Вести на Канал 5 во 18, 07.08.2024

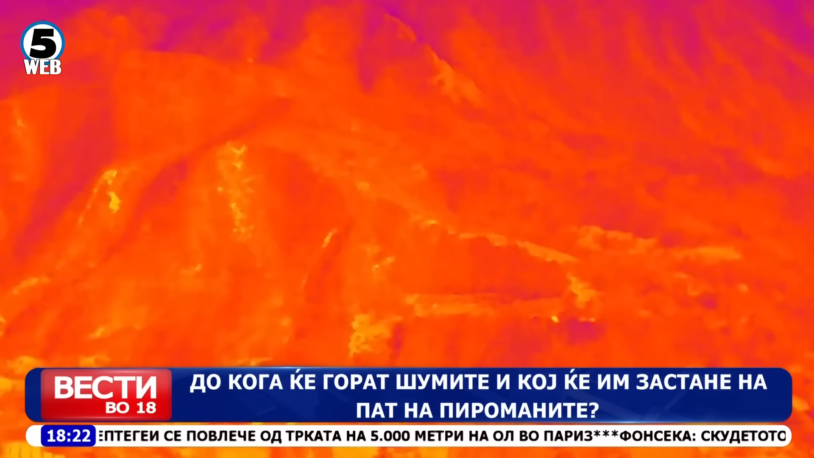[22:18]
На тој начин екипите ке се обидат првично да ги лоцираат пожарите, а исто времено и да ги детектираат можните подметнувачи. Дроновите опремени со термолни камери ке бидат активни 24 часа.